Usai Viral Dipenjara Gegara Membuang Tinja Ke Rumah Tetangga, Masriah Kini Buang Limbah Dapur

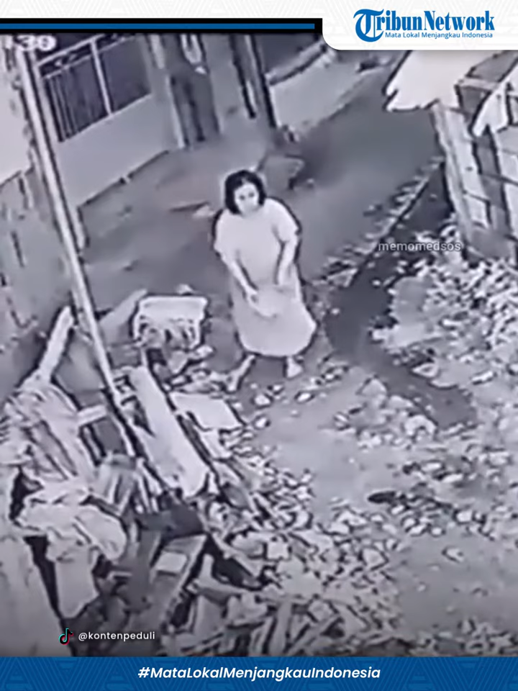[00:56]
Berdasarkan rekaman CCTV, Mas Ria terlihat melempar sampah dan mendarat di tengah jalan ke arah rumah Wiwi. Setelah melempar bungkusan itu, Mas Ria terlihat berjoget sambil berjalan seperti melakukan senam kecil.